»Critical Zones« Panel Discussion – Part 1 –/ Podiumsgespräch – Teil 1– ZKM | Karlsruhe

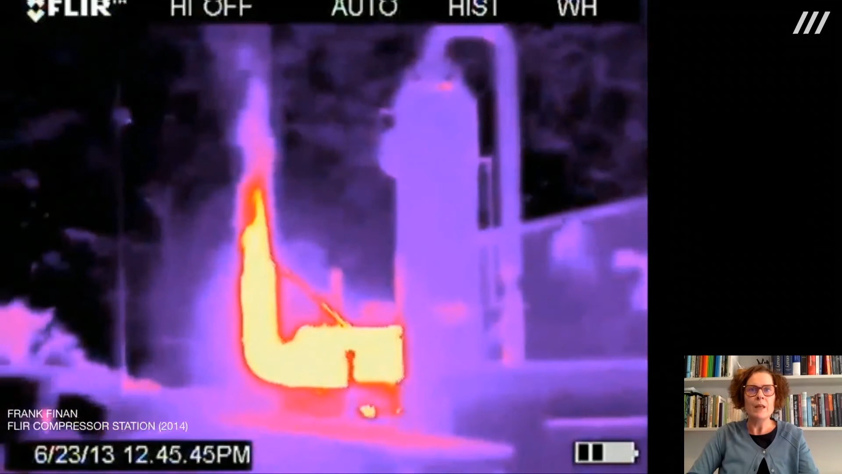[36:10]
Satellites monitor global distributions of air pollution,
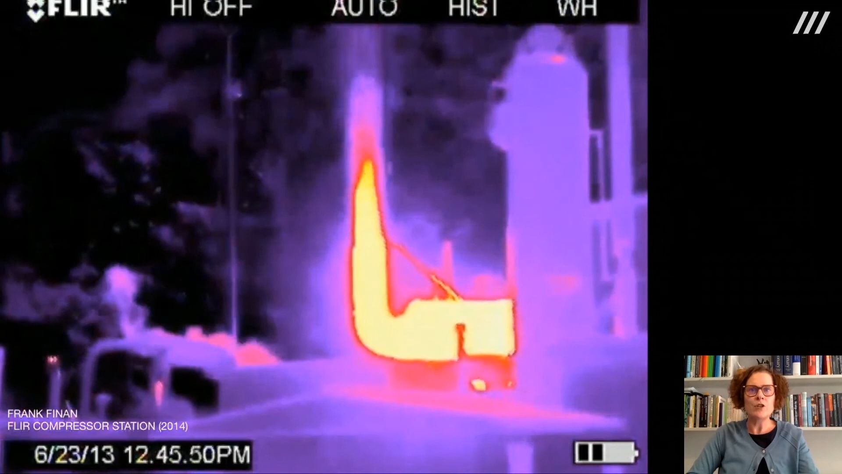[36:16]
while citizen sensing projects use infrared sensors and particle counters to create alternative maps of
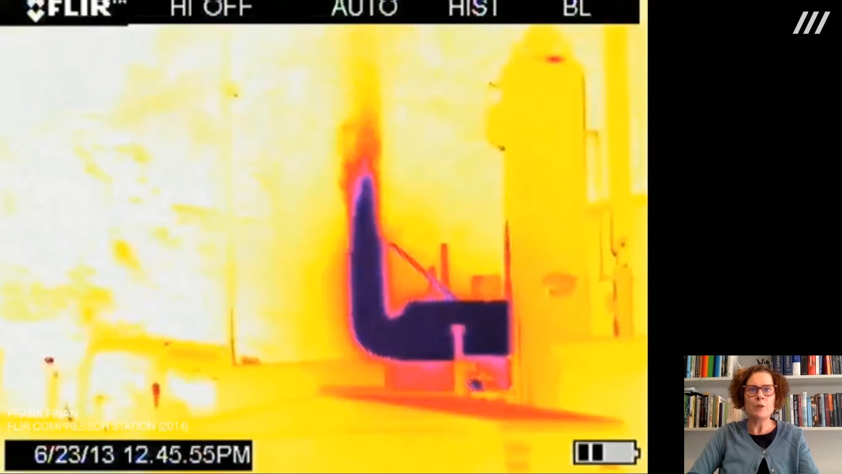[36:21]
pollution as it is experienced within the environment. Geiger counters track radiation levels from nuclear fallout,
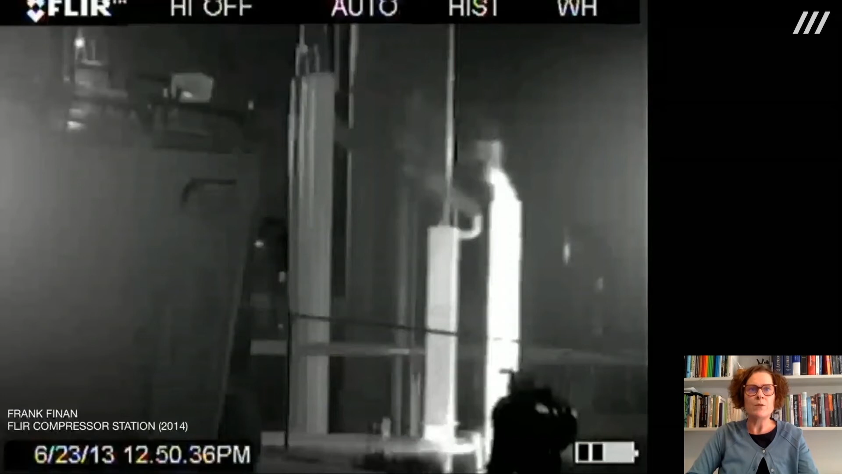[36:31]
and citizen data from grassroots projects present new formations of facts while transforming the environmental problems under study. In these spaces,
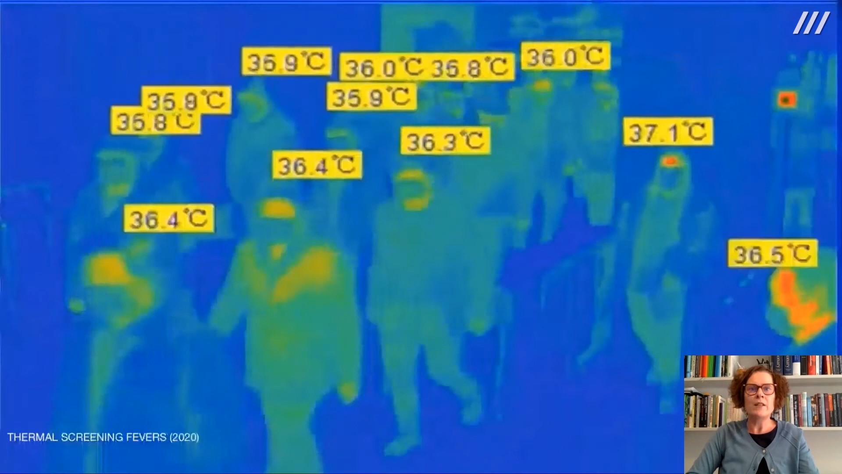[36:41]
sensing tracks the transience and destructiveness of polluted and changing atmospheres, which in turn contribute to the need to sense human bodies,
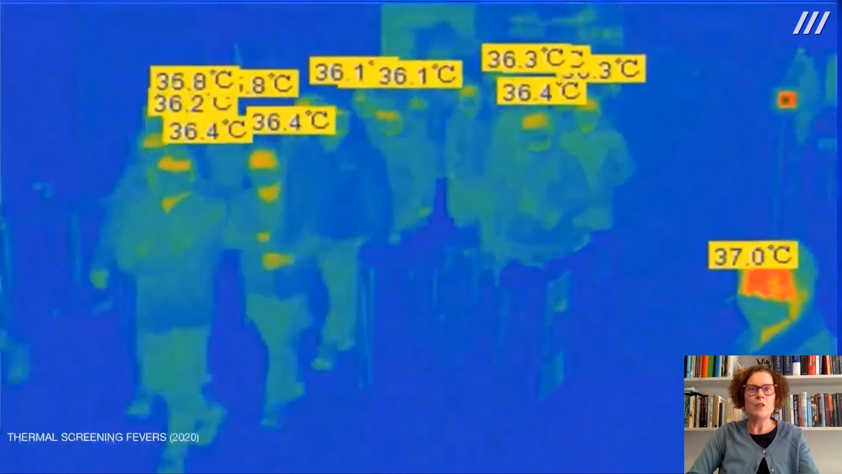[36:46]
where ecological destruction returns in the form of disease and pandemics.